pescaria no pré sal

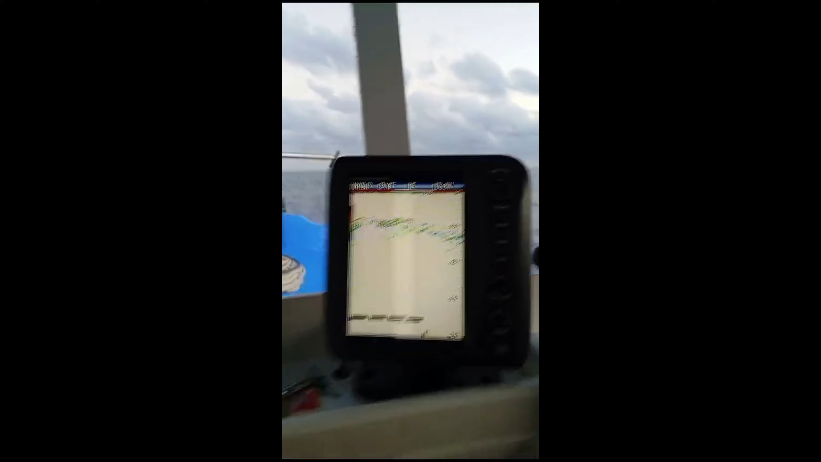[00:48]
Carregar o cardume, vamos ver se nós rasta um cardume hoje, recheado a sonda,